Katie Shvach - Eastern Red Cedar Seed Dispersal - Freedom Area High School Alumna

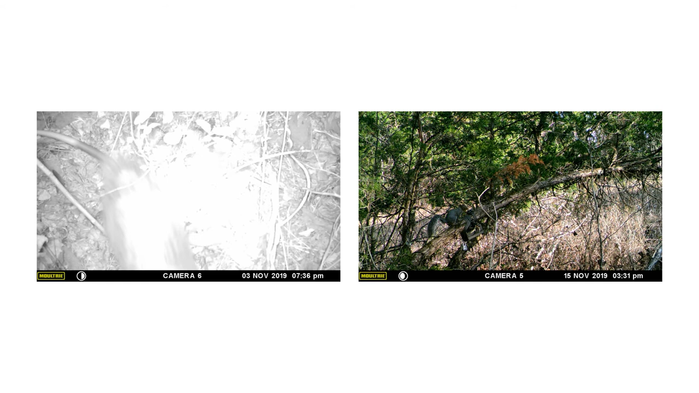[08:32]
capture on the camera so on the left it's taken from a ground camera and this is actually a virginia opossum so these cameras can be really difficult to work with because the animals aren't posing for you you typically either only see the snout of the animal as they come into the view or you see the tail as they are quickly trying to move out of the way so we were able to identify this animal based on the tail you can see the banding there but we're not always able to rely on colors to help with identification but
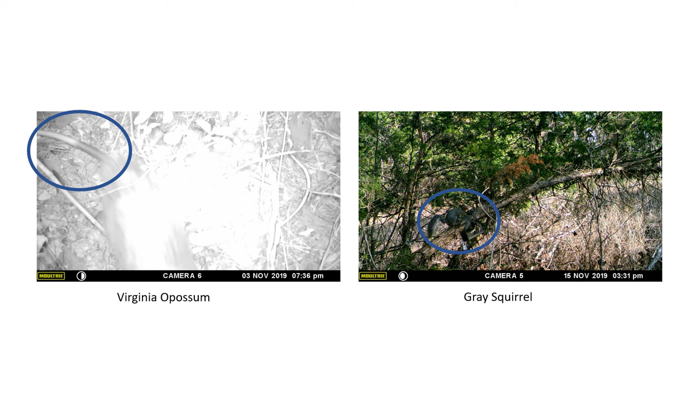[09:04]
in this picture you can see the gray squirrel really really well you're able to identify him very easily so we get kind of a whole range of different qualities of pictures and videos these are some of my favorite photos we've taken of a white-tailed deer you can see just kind of passing by and then this is a northern flicker which is a
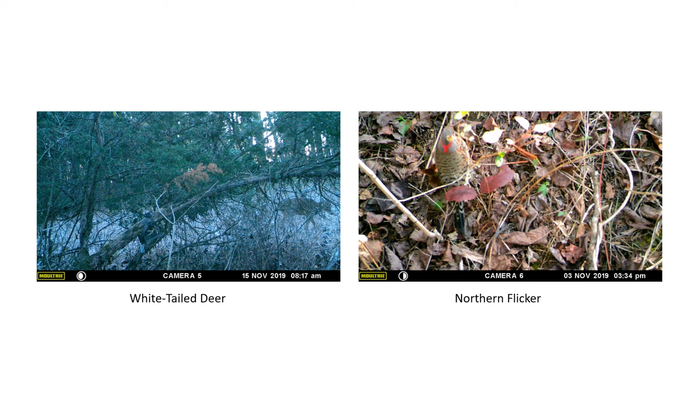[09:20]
ground foraging bird and so this flicker is looking for different things to eat in the ground here this
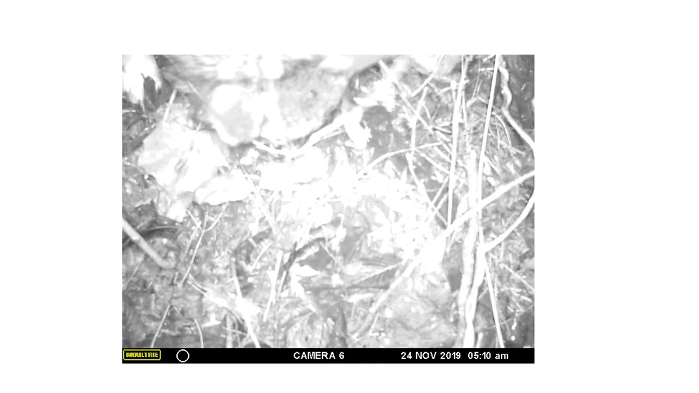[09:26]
is one of my absolute favorite videos that we've found so far so this was
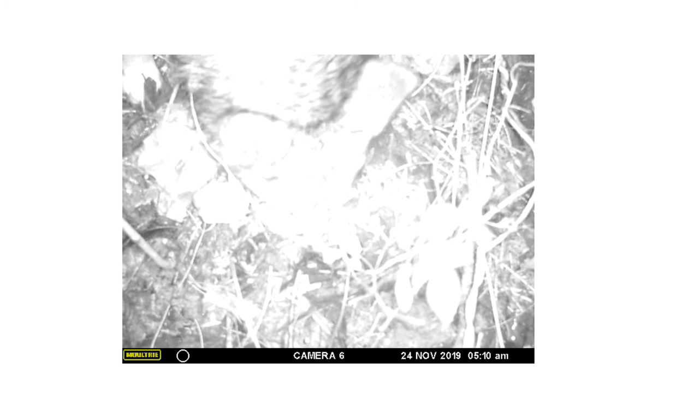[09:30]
taken on november 24th at one of our field sites on one of our ground cameras so
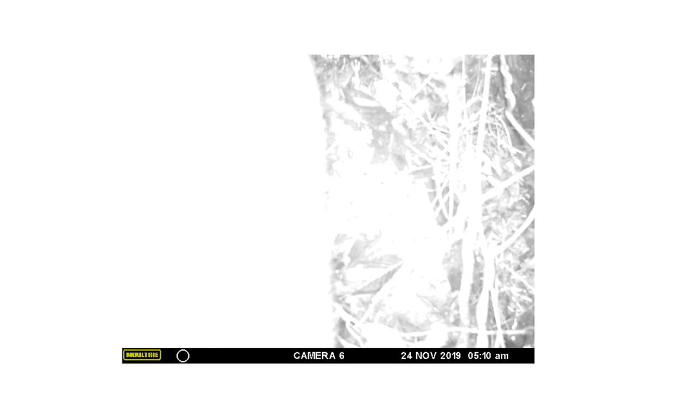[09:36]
you can see i'm kind of rooting around and we know based on the ear shape and then the tail shape that
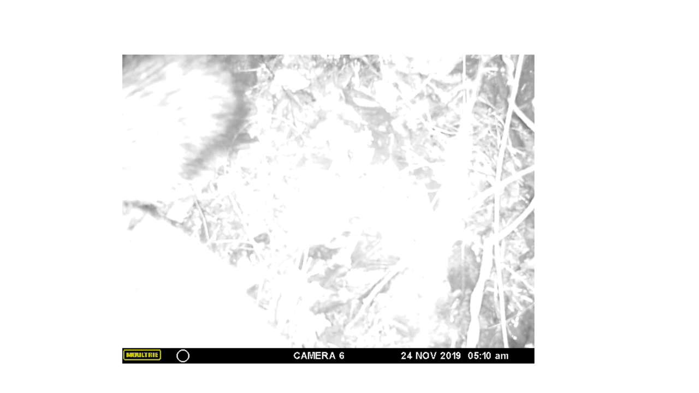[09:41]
you'll see in a second that this is a gray fox like i said my project is still kind of new and we're trying to figure out what we want